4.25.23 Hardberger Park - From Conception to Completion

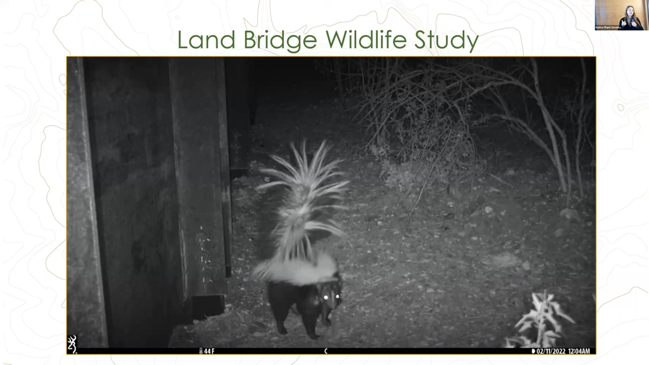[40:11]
So, um, Casey, the park naturalist has, um, her and the other park naturalist, um, had put together a land bridge study. So now it's Casey running the, the program. She has 14 cameras up on the land bridge in different sections.
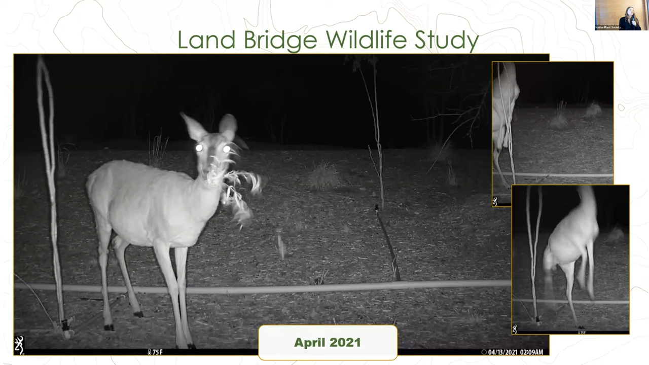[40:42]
um, caught everything except for a mountain lion and a feral hog. Um, I'm not kidding. I mean, every single thing, deer, this is a, um,
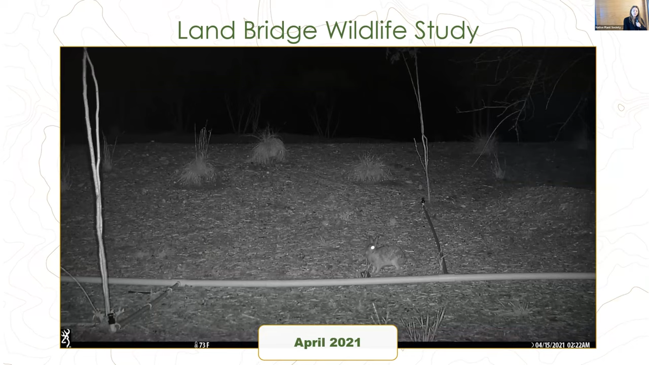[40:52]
cottontail rabbit, possum, coyote, some really great pictures of coyotes have been, uh, caught up there. Beautiful.